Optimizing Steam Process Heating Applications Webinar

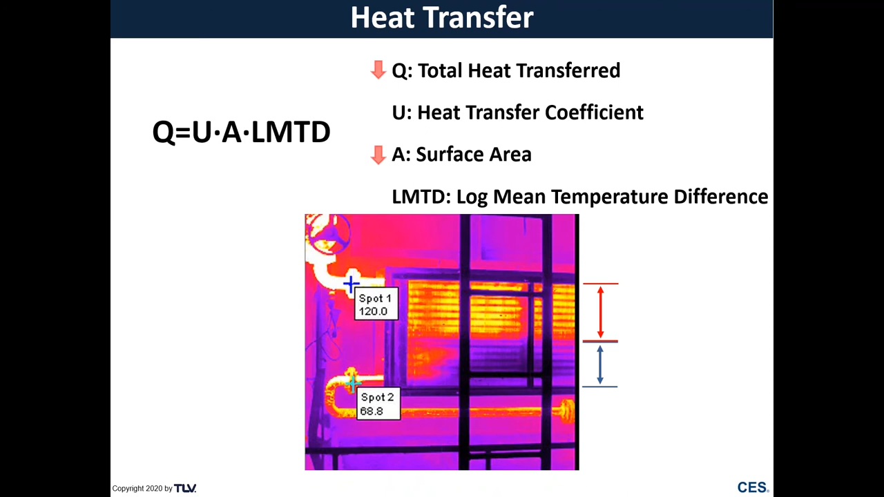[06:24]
A reduced surface area also starts to reduce the amount of total energy that this heat exchanger is now able to transfer. In addition, operating a flooded heat exchanger can bring on several different issues that we'll discuss in a few slides. The last factor being our log mean temperature difference.